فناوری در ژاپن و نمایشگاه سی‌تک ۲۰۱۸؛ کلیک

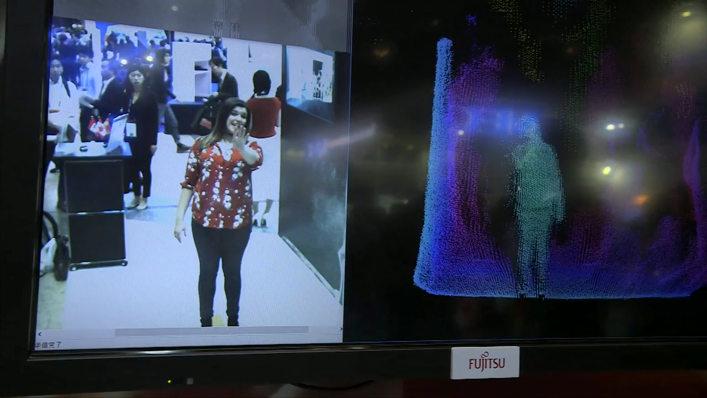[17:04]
این حسگر سبودی فوجیتسوه هر ثانیه 18 نقطه مختلف بدن من رو با لیزر اسکن میکنه